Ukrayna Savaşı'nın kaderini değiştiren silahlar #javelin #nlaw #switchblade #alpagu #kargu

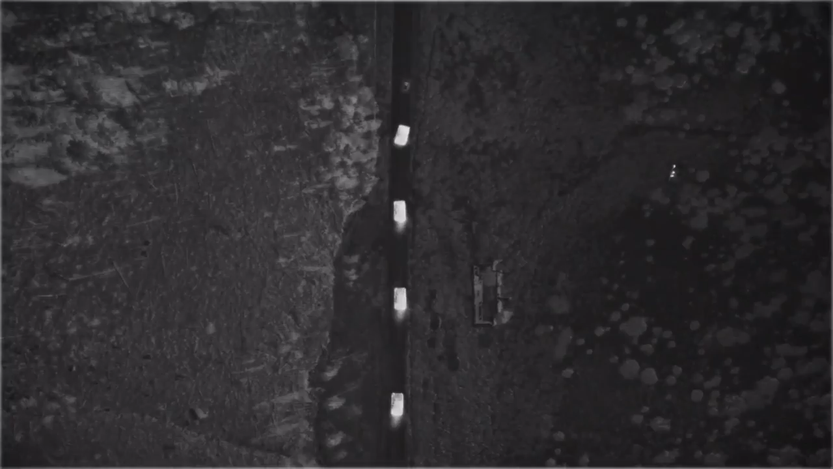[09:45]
sürekli bakan özel sensörler bu araçların üzerine konuyor. Farklı farklı sistemler var.